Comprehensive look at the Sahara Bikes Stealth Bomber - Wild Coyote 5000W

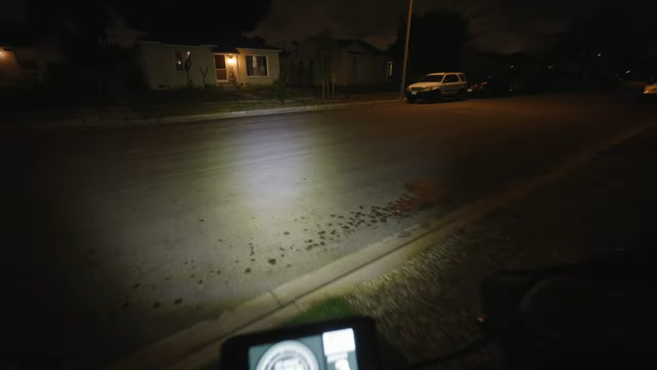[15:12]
The shock travel gives you exceptional comfort, and the wheels are as grippy as an obsessive X. Additionally, the inclusion of safety features such as the effective lighting system and handguards
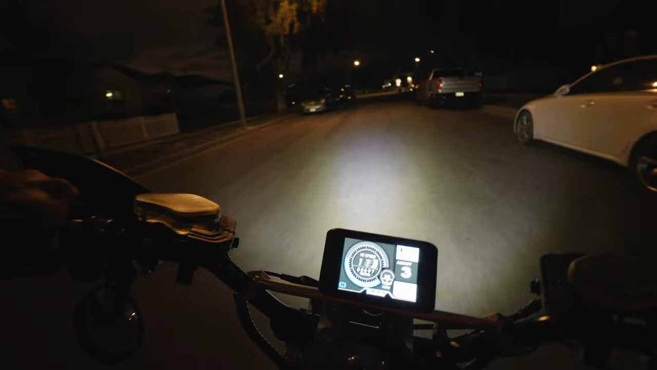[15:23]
ensures that you won't cause too much damage on your off-road adventures.